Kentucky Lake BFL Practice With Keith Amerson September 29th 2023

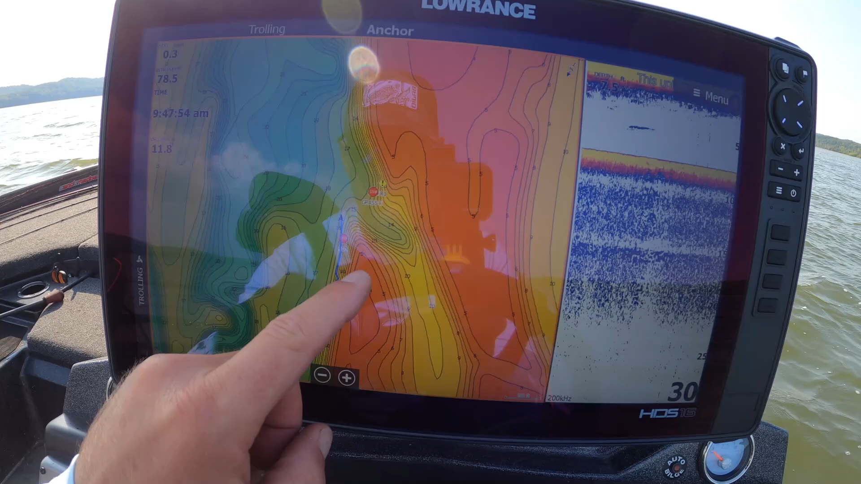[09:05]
Um, this right here is just basically a hump and move on down here.
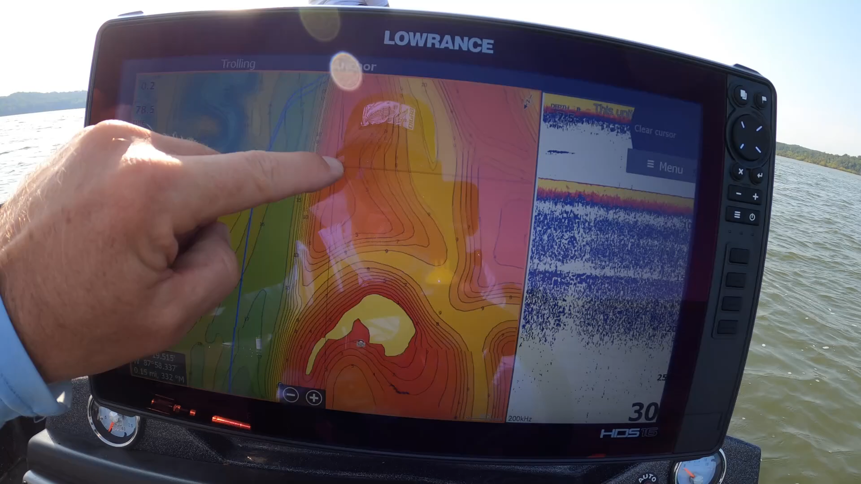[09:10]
We just came from right here. So here's a little island and there's just these little, little high spots out here along the river channel and fish will pull up.
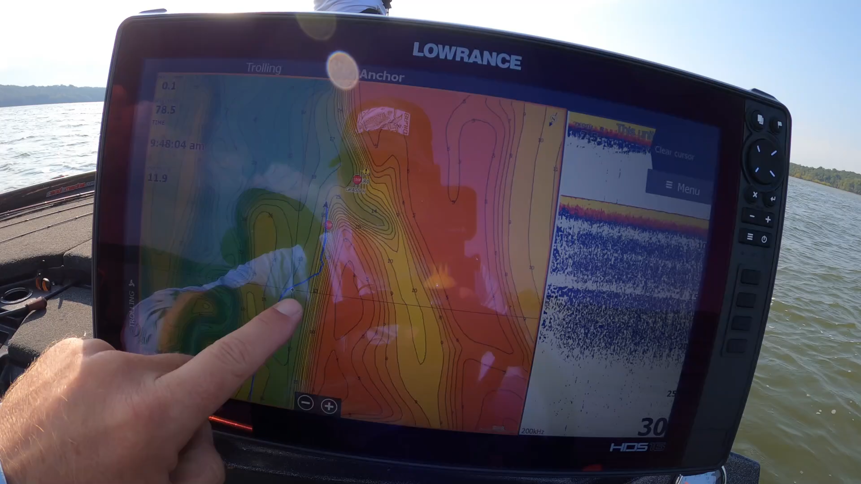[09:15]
These, all these bars have shales on them.